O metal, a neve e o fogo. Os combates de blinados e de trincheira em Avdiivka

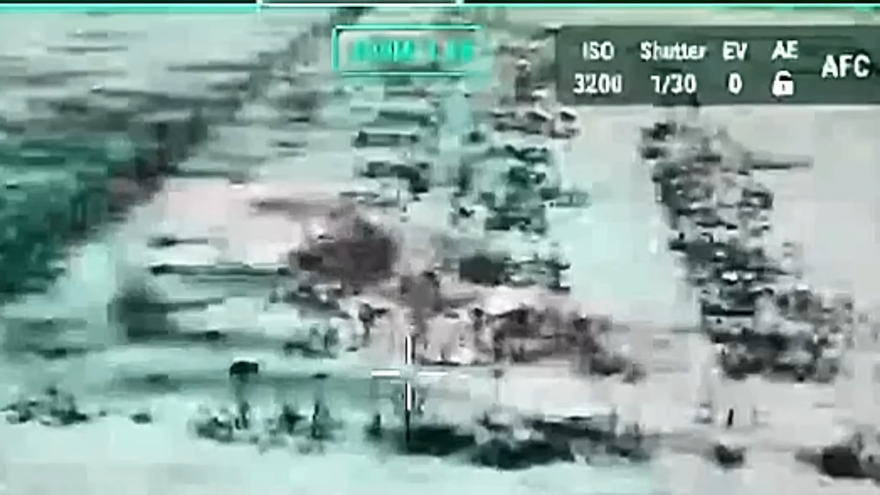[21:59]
O calor sumiu depressa no meio da neve, mas eles sabiam que estavam diante de um T-90.
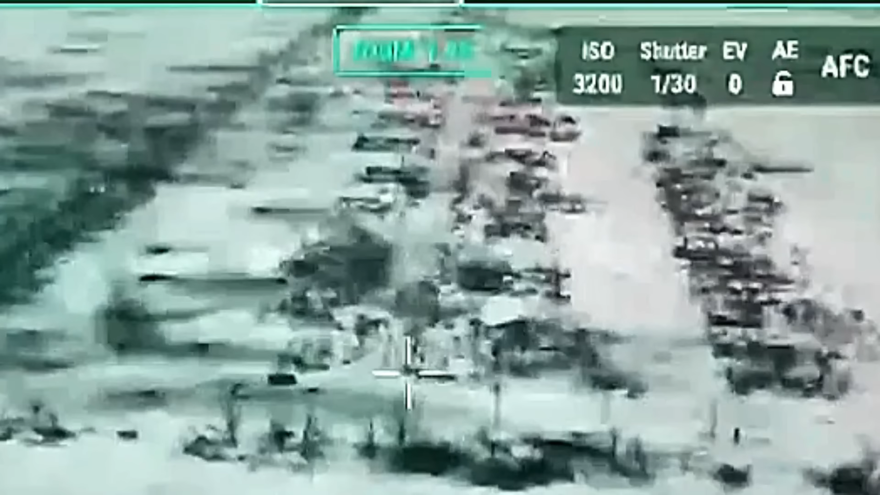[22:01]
E que, o que pilotavam, por melhor que fosse,